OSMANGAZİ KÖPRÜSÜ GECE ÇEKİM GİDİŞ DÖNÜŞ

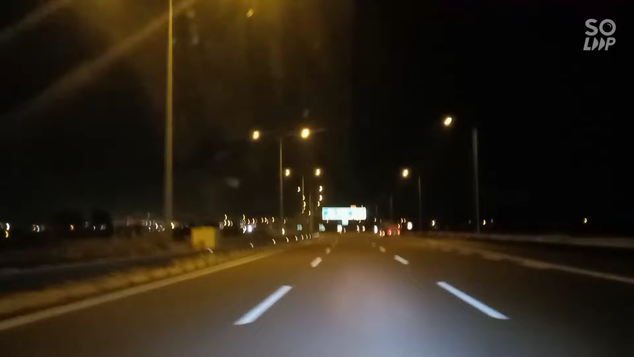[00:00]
yazılara bakın. Osman Gazi. Oldu ya, 120'ye geldi daha neydi? Araba 140'a geldi, araba 140'a geldi. Başlama yolu güzel ya. Sanı yol mu? Otomu yok. Otomu da pek fazla kullanmıyor. 3 dakika daha köpüdeyiz.
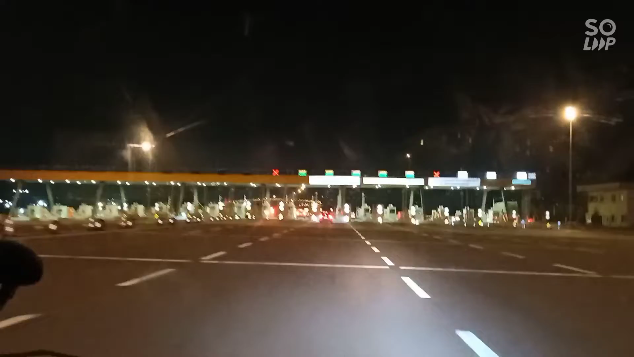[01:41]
Tabii. Bir şeyler var. Hop hop. Ne yapıyor? HGS. Nakit giriş. Nakit karşı. Bu tarafa en son. Buradan girişti. En son. Buradan. En son. Nakit. Hangi? Ha bura? En son.
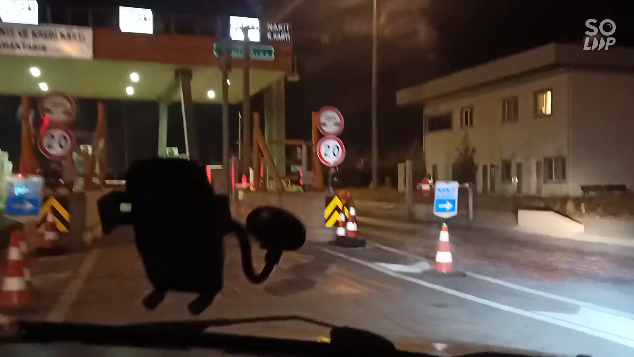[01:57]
Ha burada nakit ya. Hani? Hepsi nakit herhalde onlar. Ha. İşte.
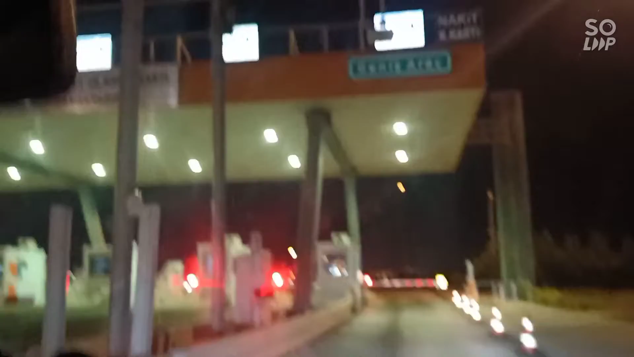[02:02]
Burada para alabilir ama. He. 174 lira. Hayır. Ne kadar verin? Abi 74. Bana verin. Dur ben veririm.
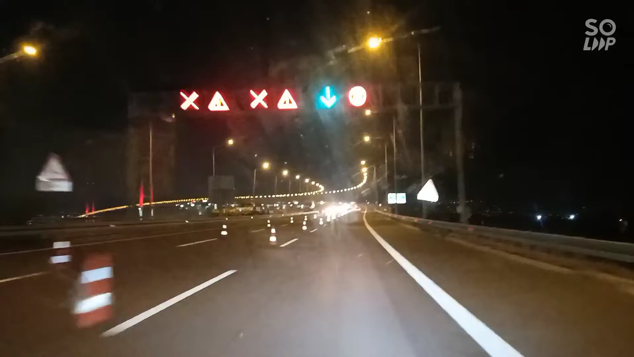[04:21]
Aa, daha geldi köprüye. Tek şeride düşmüş.
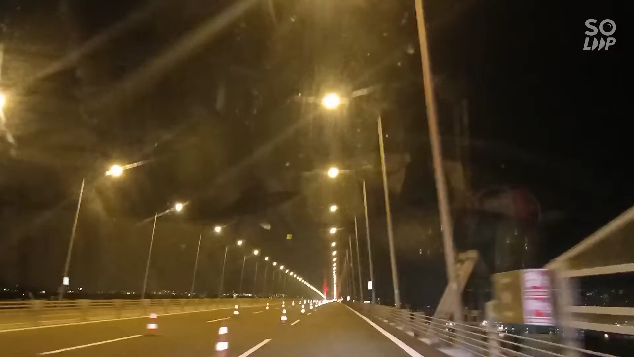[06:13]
Arkamızda trafik oluştu. Oh biraz göründü deniz.